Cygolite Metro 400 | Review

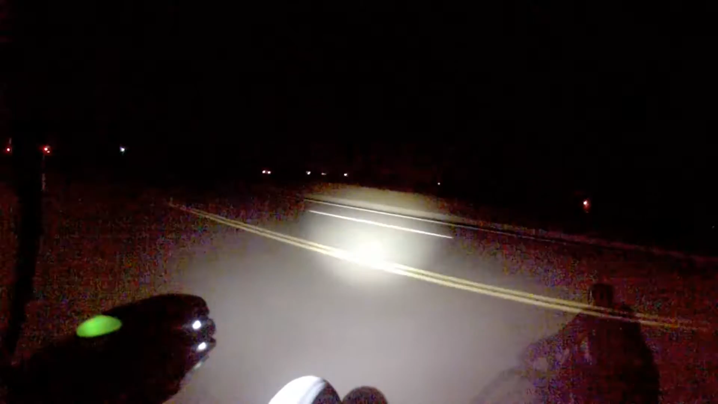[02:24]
Another thing I don't really like too much about this light is that it is kind of more of a spotlight deal.
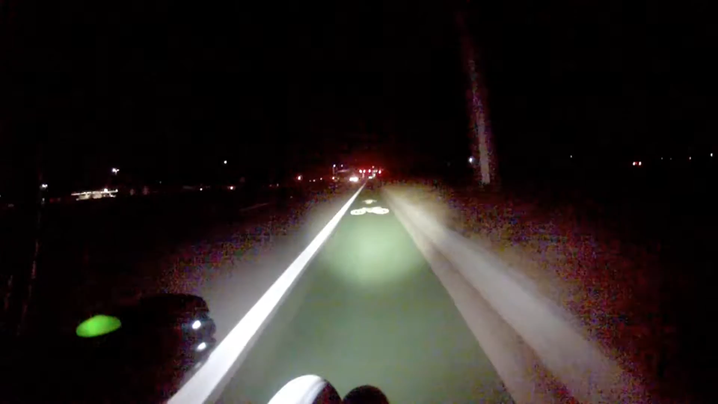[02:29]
It does not actually spread the light out too good. At least not to my liking.